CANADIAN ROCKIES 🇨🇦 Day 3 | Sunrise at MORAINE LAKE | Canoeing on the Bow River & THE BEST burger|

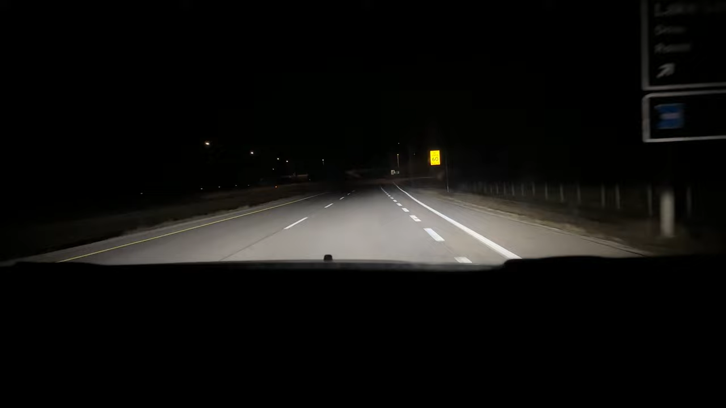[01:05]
we hit the road at about 20 to 6 this morning because we want to get to Moraine Lake. Now, I do want to take pictures of it at sunrise but that's not the only reason that we're here this early because this car park is a nightmare to get into. Like you can see all the signs here, Lake Park Unlimited, Shuttle to the Lakes, the shuttles aren't currently running. So, we basically are here to try and get in this car park. The earlier you're here, the better, obviously.
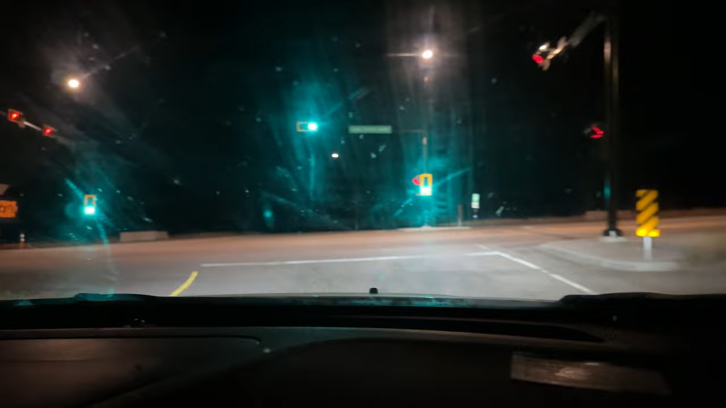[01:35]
After sunrise, you've basically got no chance of getting a space. The car park marshals, at the end of the road, there is like an 11km road up to this lake and at the end of that road they have the car parking marshals that just block it off. If it's full, you're not going in basically. So, fingers crossed everybody, we can get up. So, this is what they have all around it, like they basically guard this car park like with their lives.
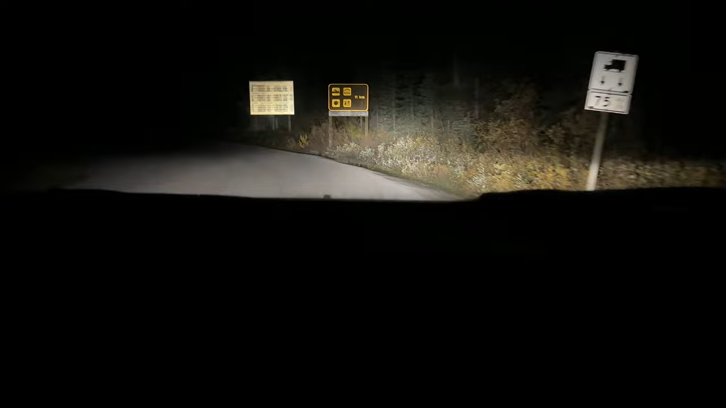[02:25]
It looks like we might be in luck because the barrier is not across. And it's a shame that it is dark because this drive is unbelievable when you can see the mountains in front of you. I can't describe it to you.